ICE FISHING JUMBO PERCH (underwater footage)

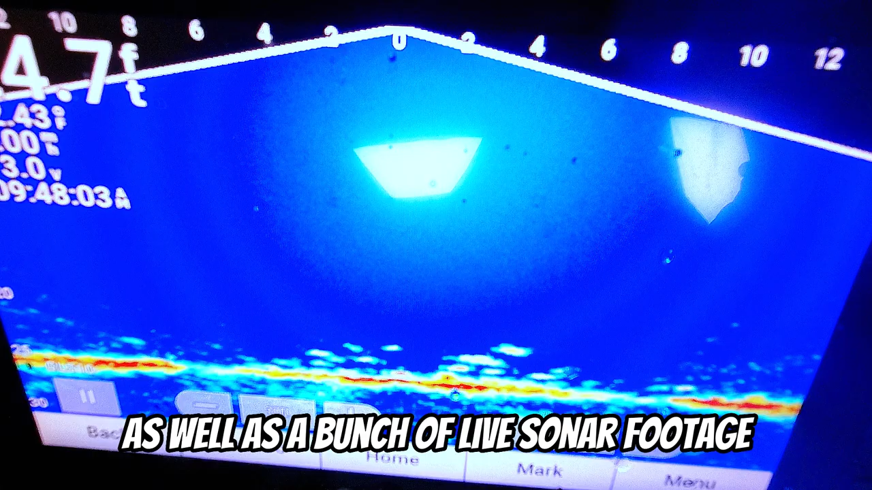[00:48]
We've got some really interesting underwater shots as well as a bunch of live sonar footage and not only was this a crazy day for catching big perch, but we both got a big surprise catch at the end.
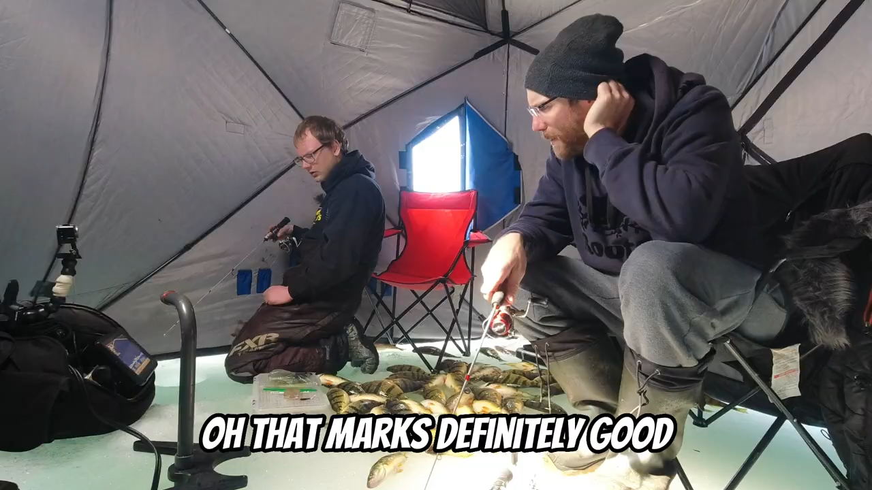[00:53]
Oh, that marks definitely good.
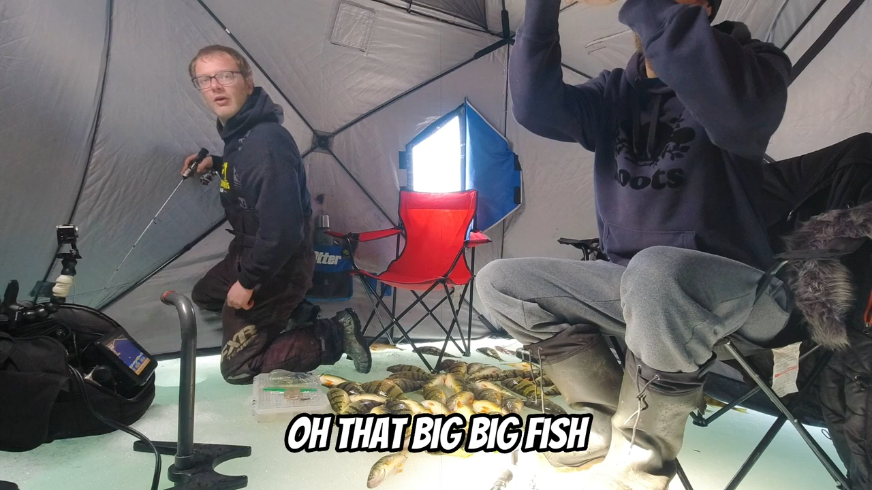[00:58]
Oh, that's a big, big fish. Oh, he's going to get it. Oh, yeah. Dude, that's a big fish.
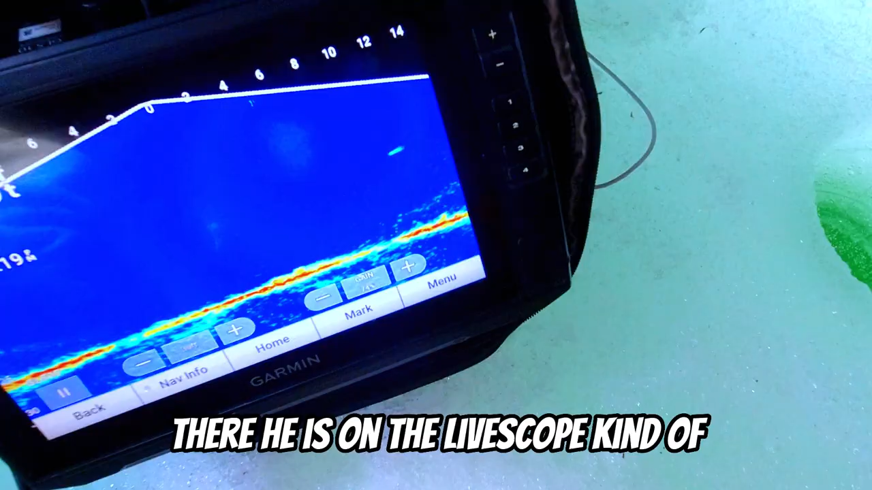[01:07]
There he is in the live scope.
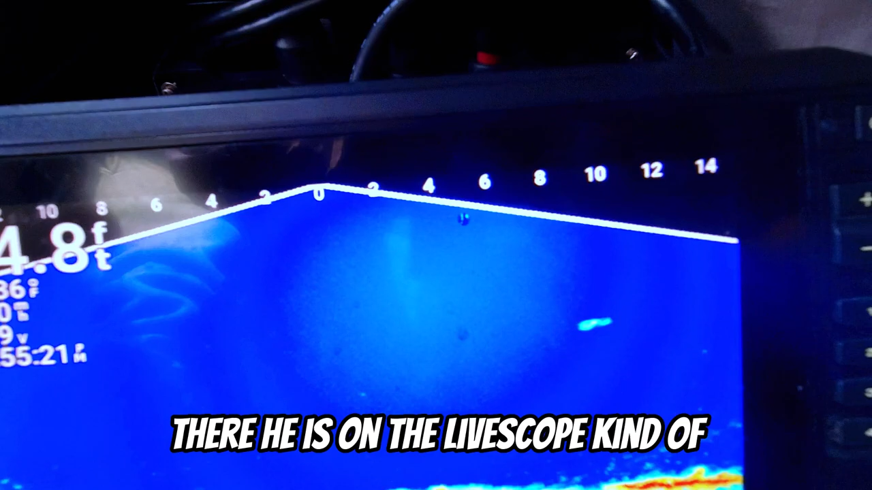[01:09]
Kind of. He made so much pressure on him.
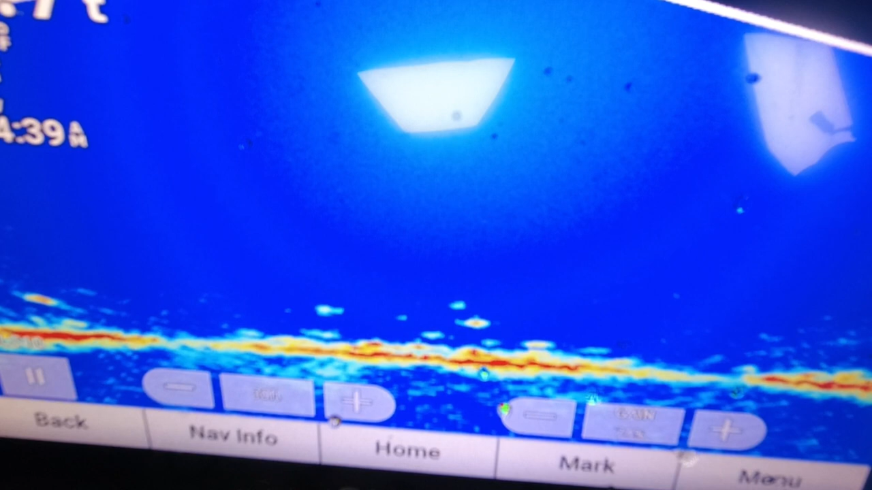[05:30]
not too much see that guy on the left pretty small doses watch this one
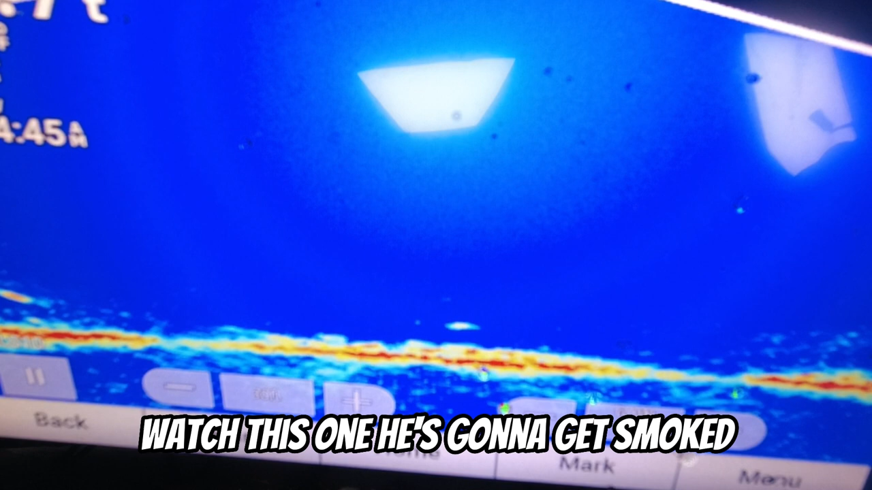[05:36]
he's gonna get the smoke you want the smoke here's the smoke here you go ready three two one
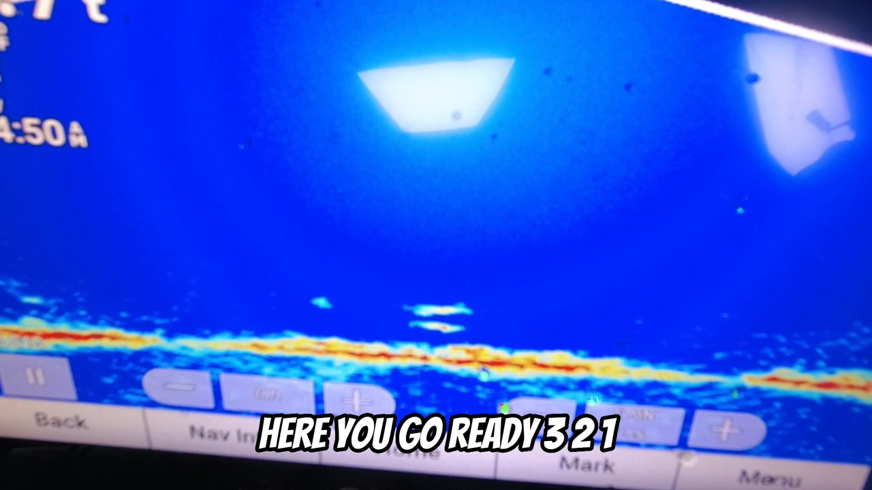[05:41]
and this next bite is crazy and it shows you just how gently they can bite the lure sometimes and without the right gear you wouldn't even know you had a bite
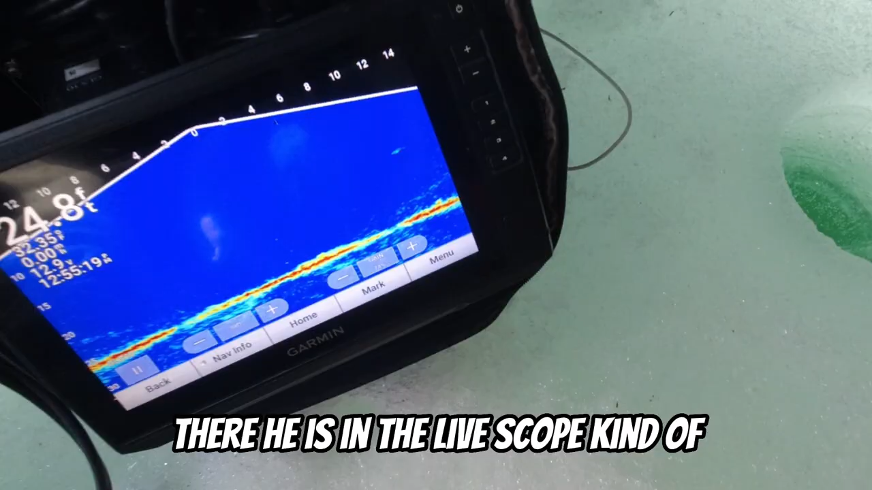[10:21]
On screen: depth 24.8 ft
there he is in the live scope kind of
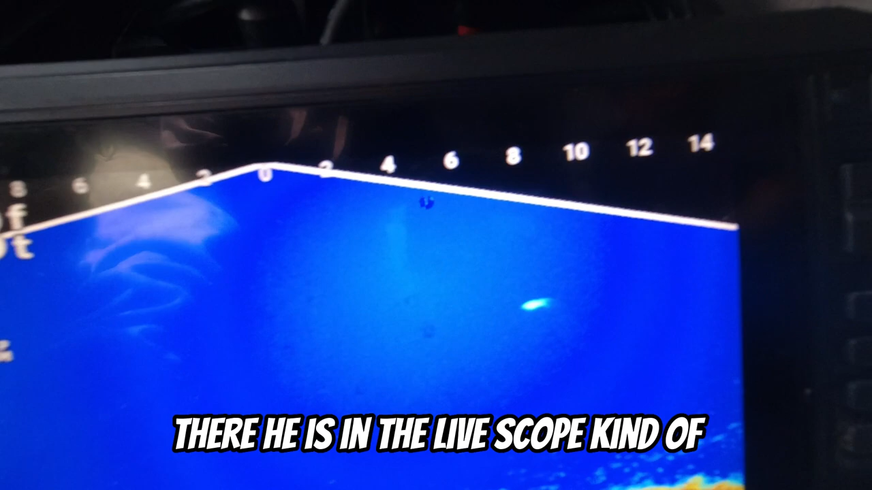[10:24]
keeping so much pressure on him because he's